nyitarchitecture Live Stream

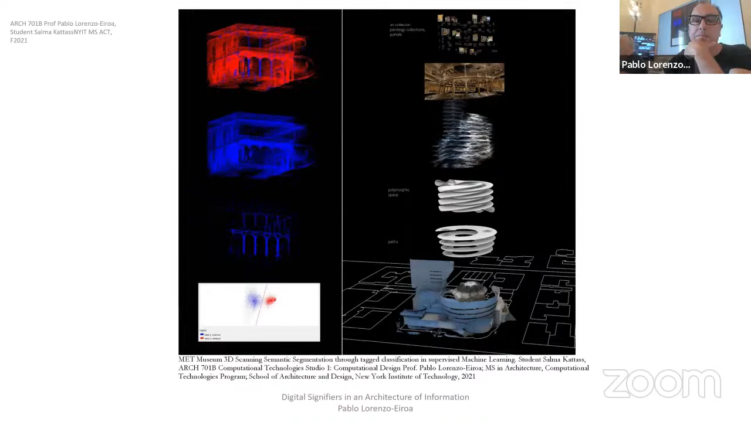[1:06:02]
Guggenheim Museum and developing big data repository articulating the ARC repository collection in relationship to the building
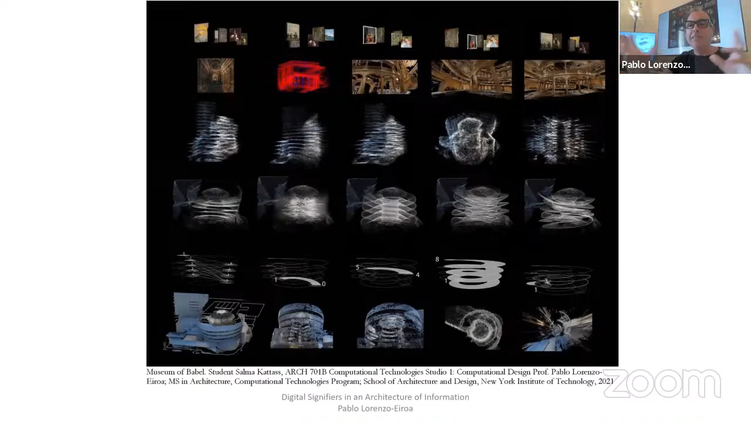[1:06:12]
augmenting the building and crossing back and forth between the Guggenheim and the MET very interesting project which allows us to not only 3D scan but actually take point by point and assign an agent to each point and create its own emerging logic
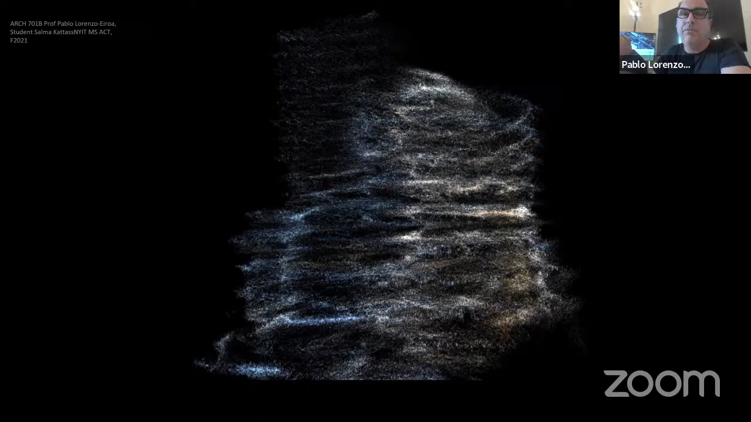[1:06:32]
meaning that the building could be augmented into a virtual reality navigation as a type of model for a museum of the 21st century and go back and forth between the API of the actual painting collection and
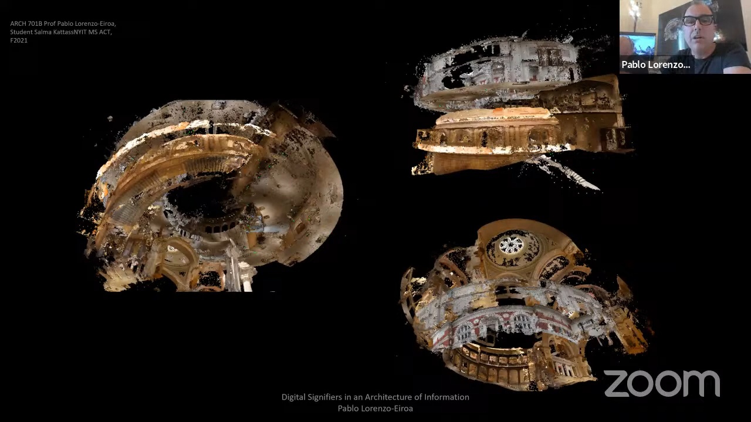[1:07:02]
spirals but then changing the Guggenheim spirals also and this is some of the work that is exhibited here now I show some
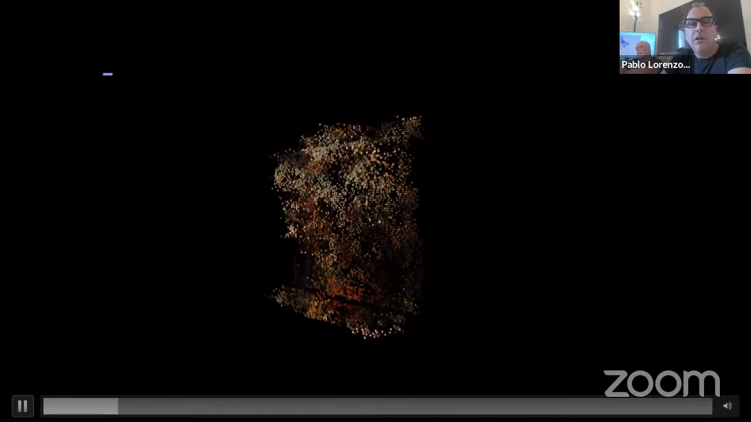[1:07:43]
so then the pixels of the artwork became the space literally
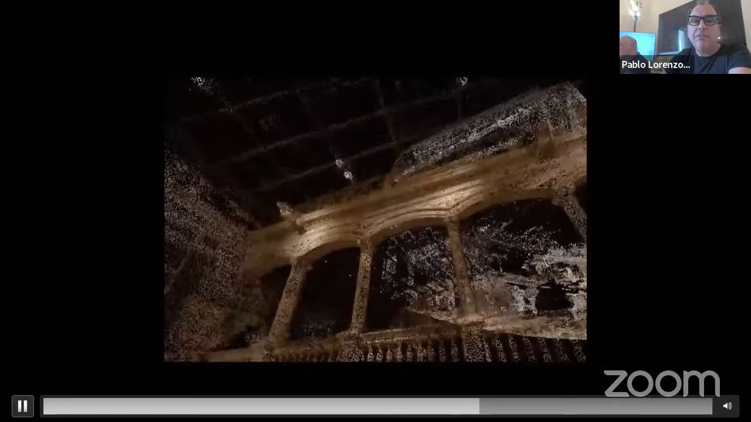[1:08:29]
these are navigations of the reconstructed data set
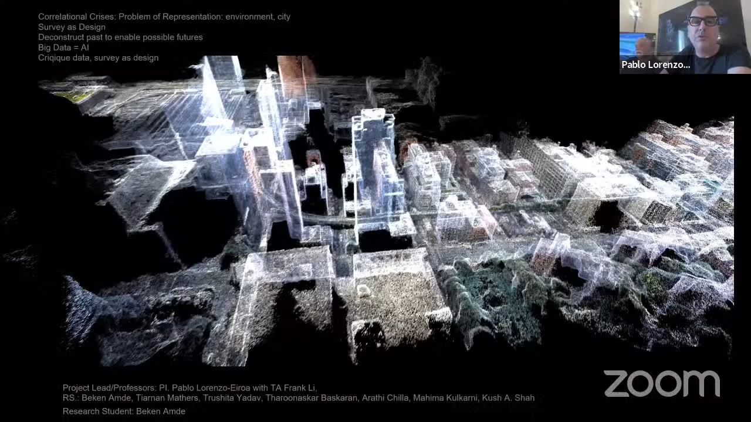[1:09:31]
and this is the last project the 3D scanning of the Highline
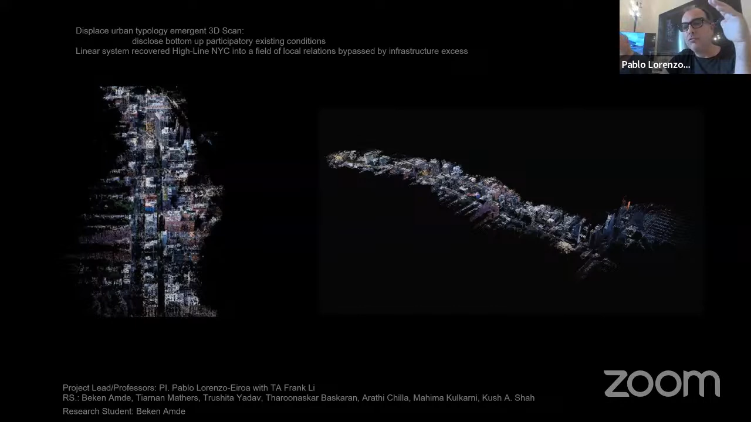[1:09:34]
200,000 pictograms and millions of points done by the students right so
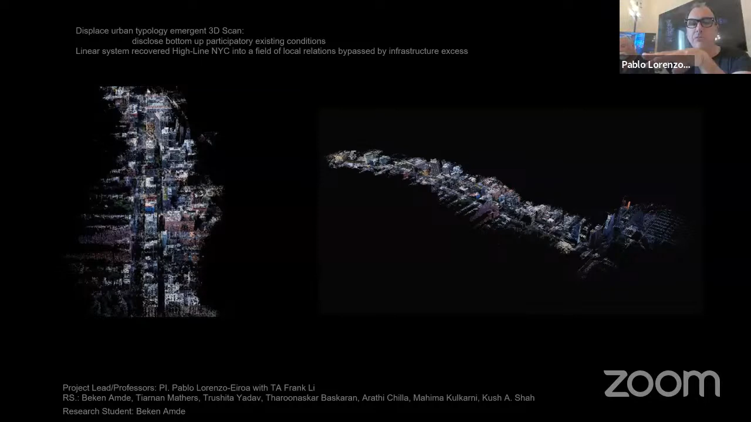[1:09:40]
by the way we don't deal with data repository we develop our own data we acquire our own data we train our data set and we develop our own
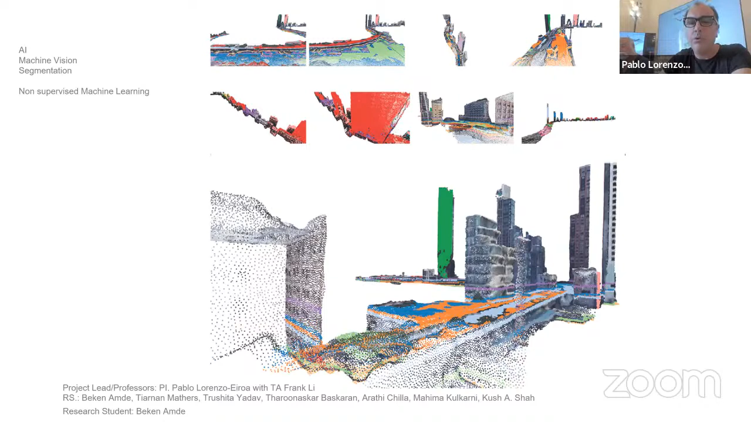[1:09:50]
algorithms eventually some of them this is non-semantic non-linguistic segmentation based on neighborhooding approximation and these are when the each point become its own agent creating its own figuration
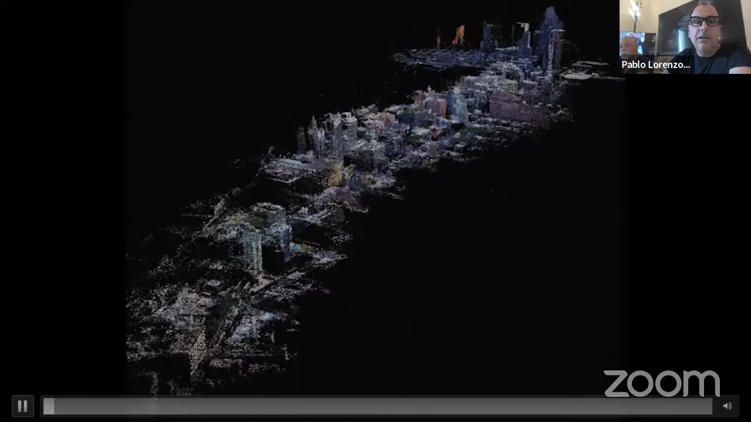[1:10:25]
more dynamic way of understanding what is the logic of the point cloud in relationship to the data set and how the point cloud is mentioned and
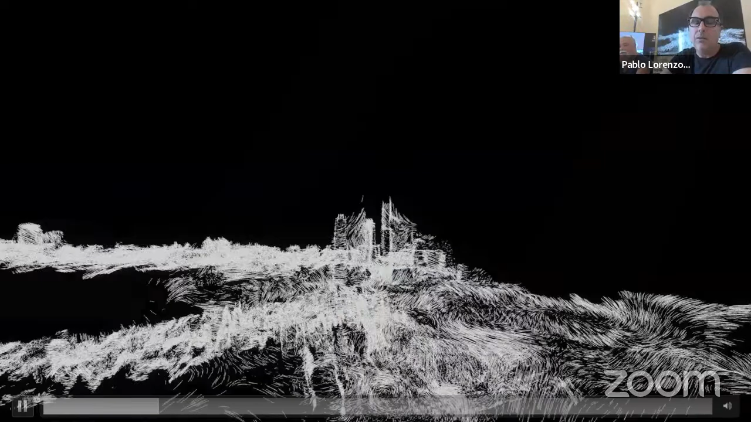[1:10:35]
when it becomes its own agent
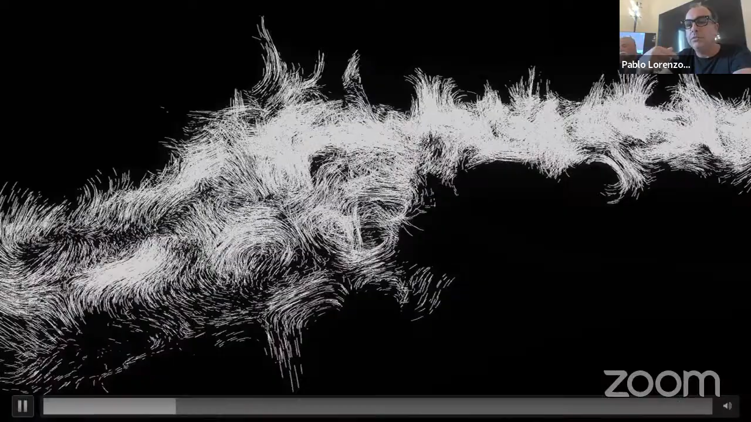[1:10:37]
we recognize its own task in terms of the data set of the data set the data set